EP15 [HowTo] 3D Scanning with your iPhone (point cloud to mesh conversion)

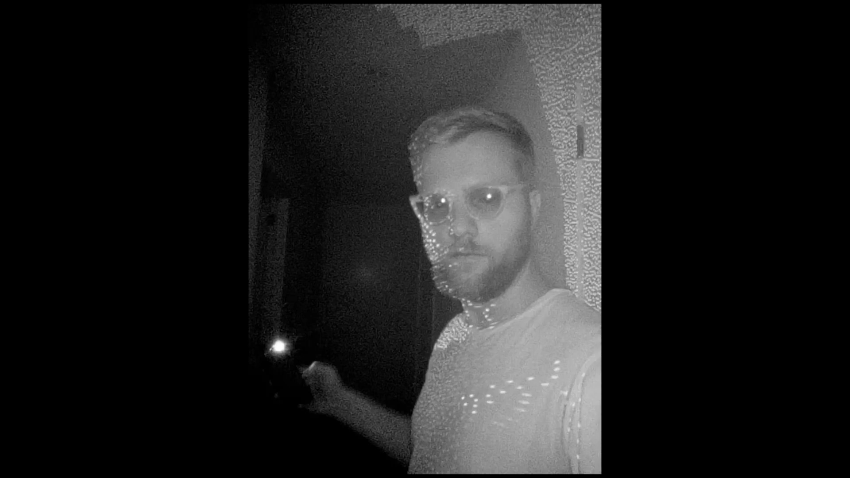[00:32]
In practice it looks like this. I used my Android phone which has an infrared front camera but no 3D capabilities and recorded myself while I used my iPhone in the other hand to do a 3D scan of myself. You can see the dots spread across my face but also behind me all over the wall. You can see the size of the dots vary but depending on how far they are from the phone. I guess the depth is somehow estimated by the size of the dots or
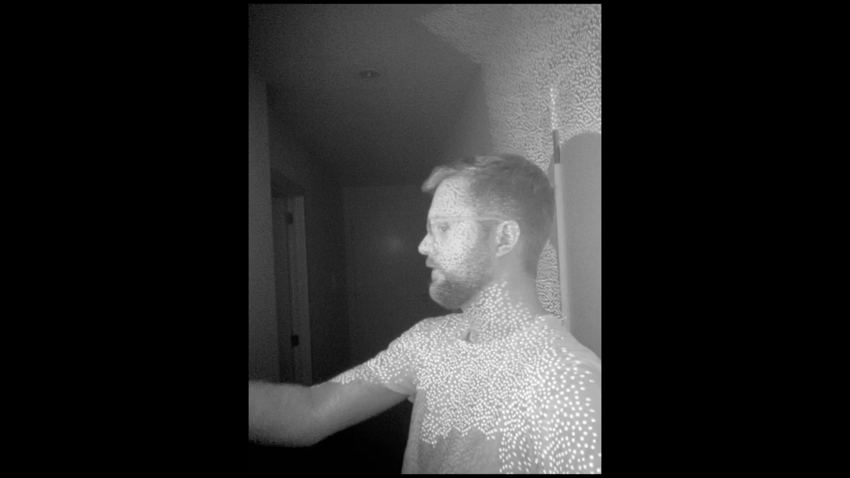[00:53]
the distance between them which is captured by the iPhone's infrared camera as well.
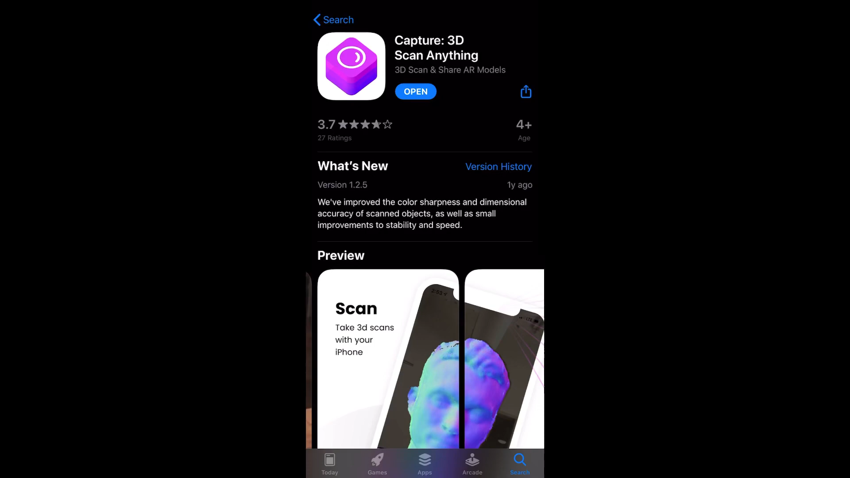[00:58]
The 3D scan app I use for this is called Capture 3D scan anything. It starts with a depth preview shown in purple and the front camera as a background image for orientation.
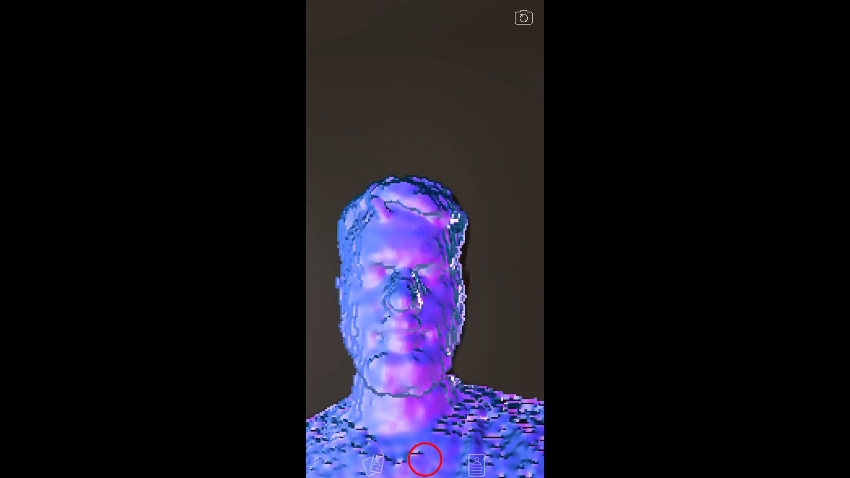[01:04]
Once you start recording you need to slowly move the camera
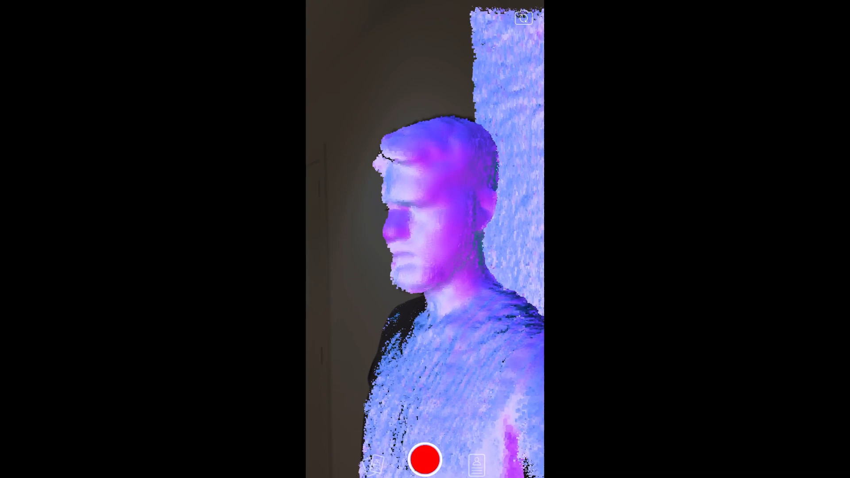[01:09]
around the object to gather as many 3D samples as possible.
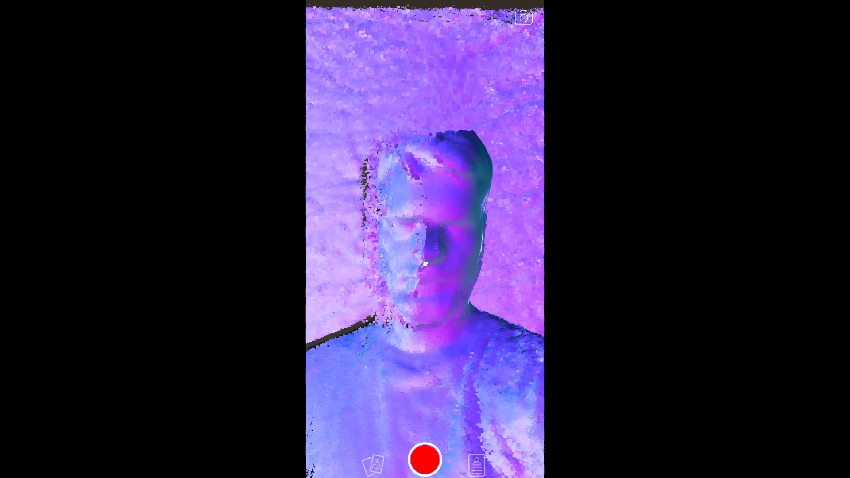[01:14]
It's easy to do this with selfie scans as you can see yourself most of the time while scanning. When scanning others or objects this can become a bit tricky.